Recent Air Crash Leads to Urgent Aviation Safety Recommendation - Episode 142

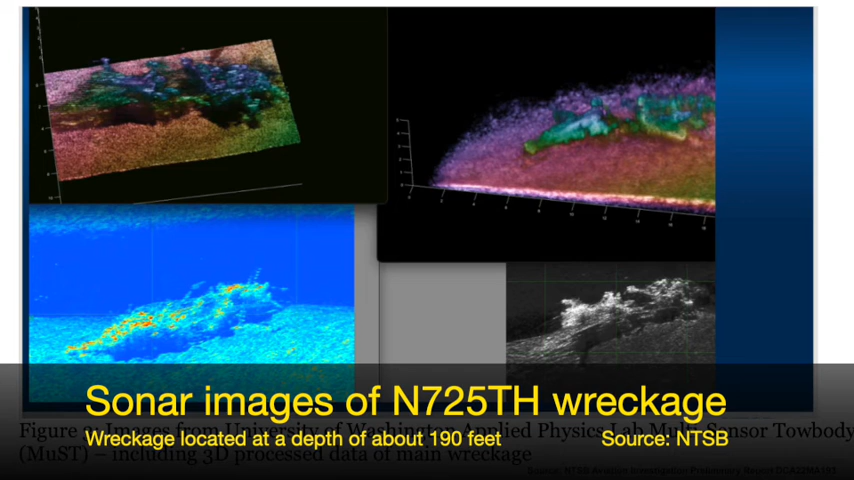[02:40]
They're not that wide, but they are damn deep. Unfortunately, the University of Washington had equipment on scene that was able to map the bottom and they were able to find the wreckage field.